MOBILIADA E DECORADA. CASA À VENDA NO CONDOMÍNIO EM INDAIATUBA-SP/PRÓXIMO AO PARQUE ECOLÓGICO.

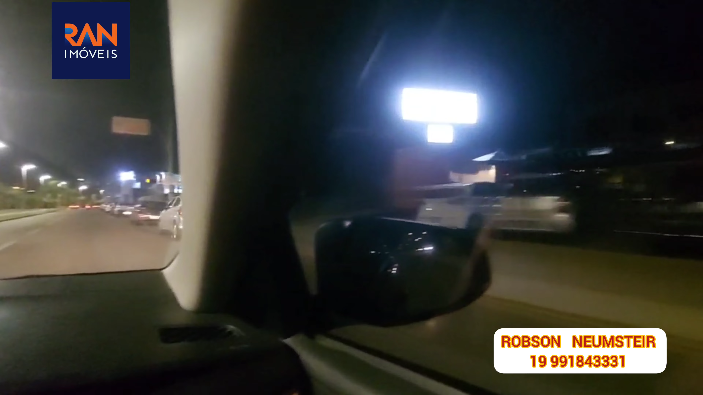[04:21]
Olha, pode notar aqui ao lado, ó, temos vários empreendimentos. Aqui tem uma lanchonete. À frente aqui nós temos um eco bike. Para quem gosta de bike, é um bike hotel, tá? Que temos aqui na cidade. E além de ser bike hotel, ele é restaurante. É muito legal o bike hotel. Aqui alguns comércios aqui. Estamos andando um pouquinho rápido aqui, mas tá dando para vocês ver a nossa marginal aqui, olha. Está sendo feito aqui mais um acesso aqui para um retorno,
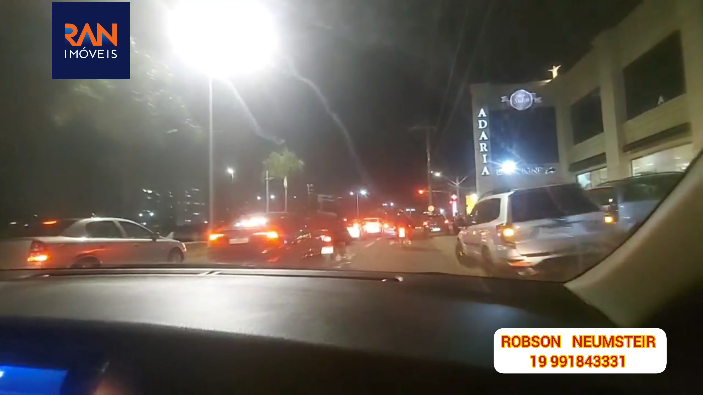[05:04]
Eu já estou preparando um retorno aqui. Ao lado aqui, olha, nós temos a padaria suíça. uma padaria muito conceituada aqui na nossa cidade. Nós vamos virar à direita aqui, sentido a portaria do condomínio. Lá à frente, aqui uns 500 metros à frente aqui, nós temos a nossa prefeitura. Aqui nós estamos no bairro Jardim Esplanada. Do outro lado ali é Jardim Esplanada 2, são bairros abertos, mas são
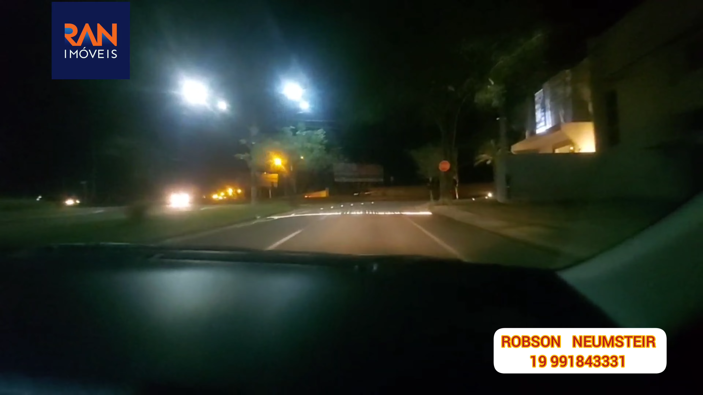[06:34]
pessoal de engenharia lá, então vários escritórios. Nós já estamos chegando aqui no limite do condomínio. Estamos chegando aqui no limite do condomínio. A nossa direita aqui vai ter o condomínio Maria Dulce, e à esquerda, logo à frente ali, a hora que nós chegar na rotatória,